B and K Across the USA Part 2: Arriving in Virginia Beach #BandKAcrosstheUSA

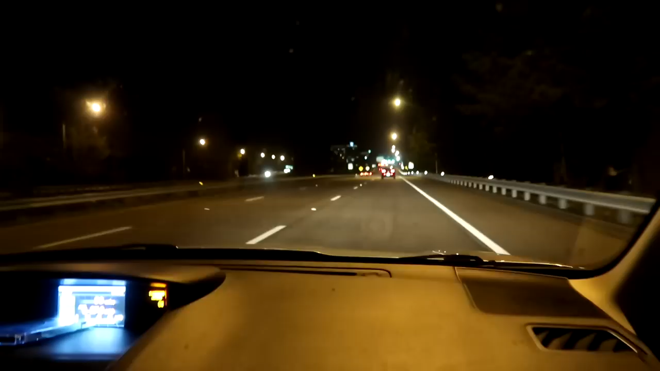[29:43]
Virginia Beach Information Center, Contemporary Art Center of Virginia. Cool, so many things. Sorry about the dirty windshield. Okay. We've cleaned it like 50 times. Please forgive me. I just want to be in that lane. No, this, oh yeah. Yeah, go ahead. Sorry, you're smarter than me, it's fine.
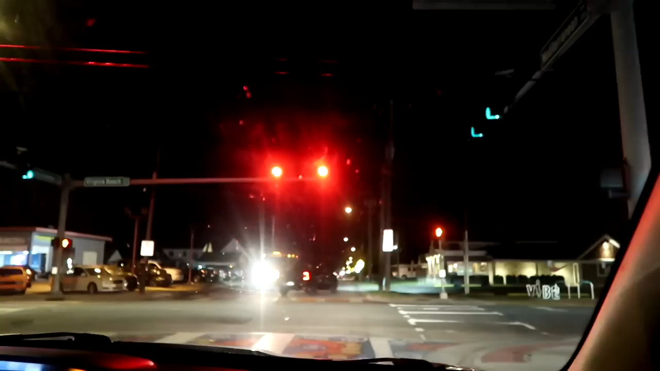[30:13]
Vibe. It's a vibe. That's a vibe.
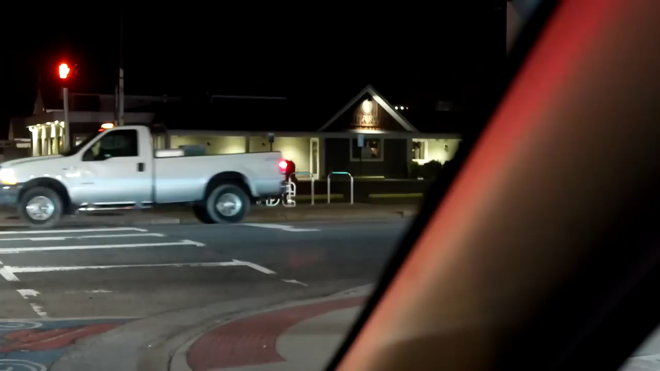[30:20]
I look at the street. The crosswalks are like painted. They're really cool looking. Mm-hmm.
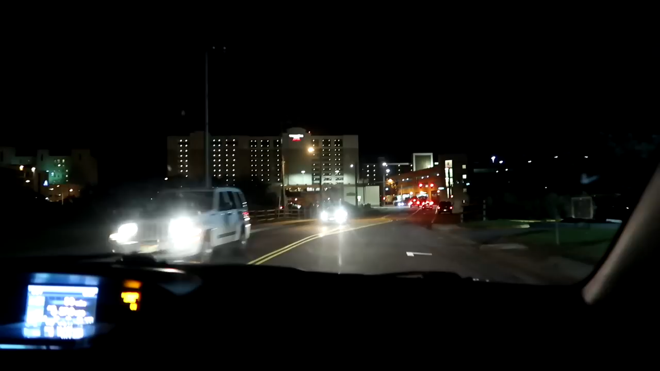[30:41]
Looks like at this light, you're gonna take a right. Turn right onto Pacific Avenue.
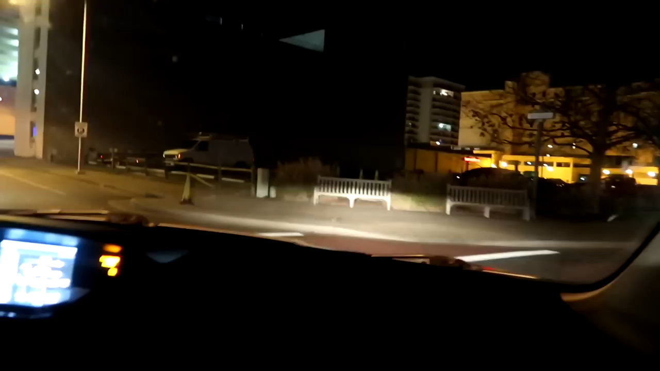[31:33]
There it is, the Quarters Beach. Hey, or the Beach right Quarters. Onto Atlantic Avenue, then your destination will be on okay, the they left. Have a parking garage, so that's good.